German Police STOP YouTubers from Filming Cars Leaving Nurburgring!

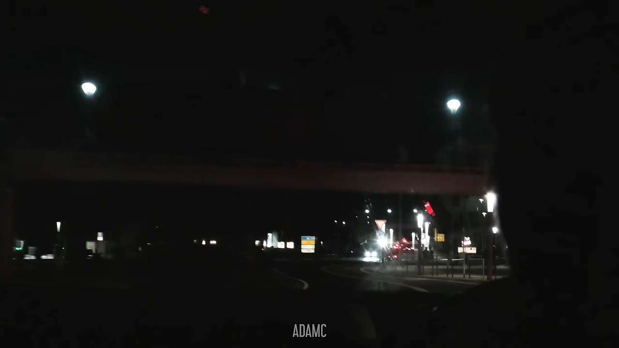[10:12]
oh it's a very different atmosphere to last night because there's no one here
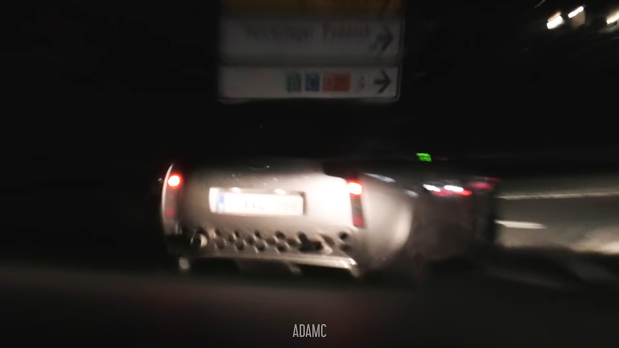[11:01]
oh my god a TVR T350 finally seen one this trip oh
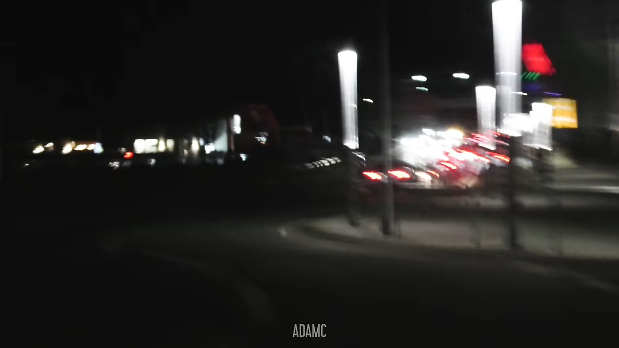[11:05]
that was the TVR that was the TVR but I think from the Nürburgring and the boulevard and the Tankstead and the petrol station I think